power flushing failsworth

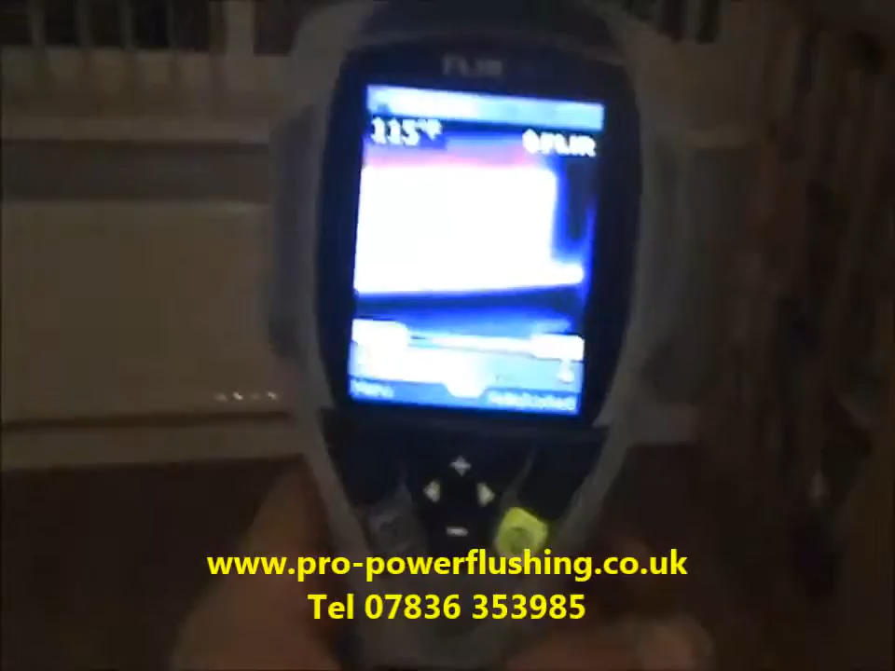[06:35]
flushing Okay That's power flushing done now We've just got the thermal camera And the radiator It's all heating up nice Into triple figures there
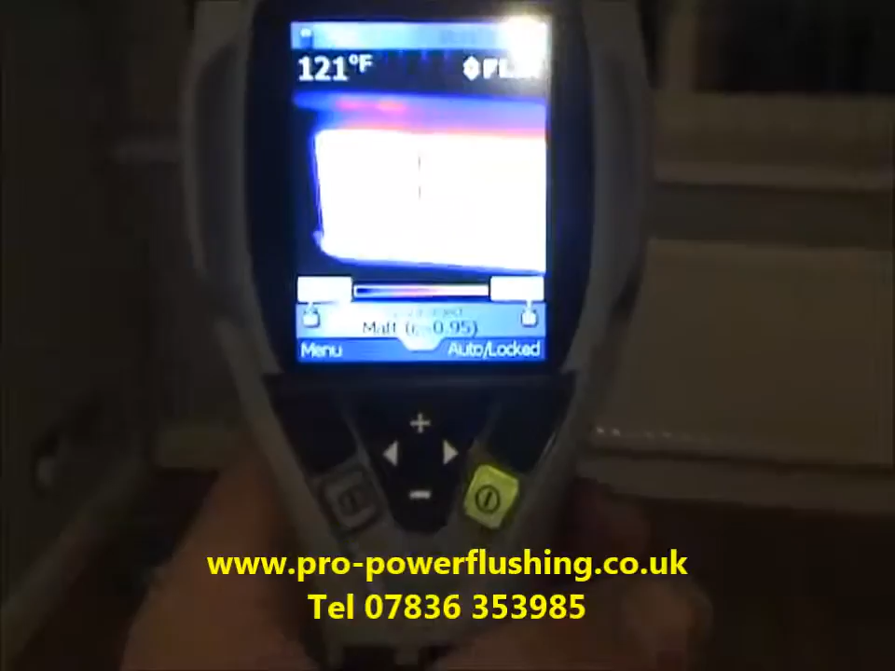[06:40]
On screen: spot 121°F
So the power flushing is a success Complete success So if you need